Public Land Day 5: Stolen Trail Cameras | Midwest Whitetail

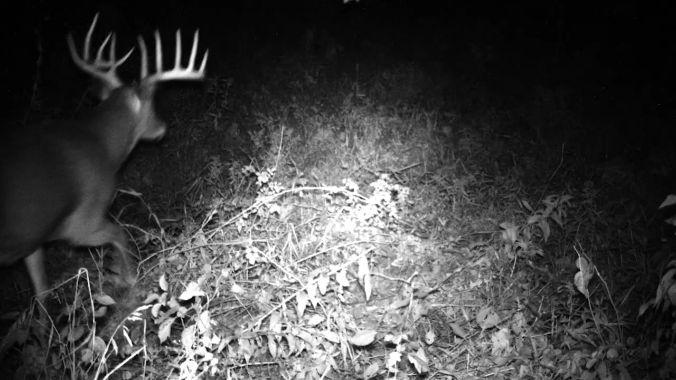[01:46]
five years old this year and he's in a good spot for for me to hunt him this fall I've got lots of pictures to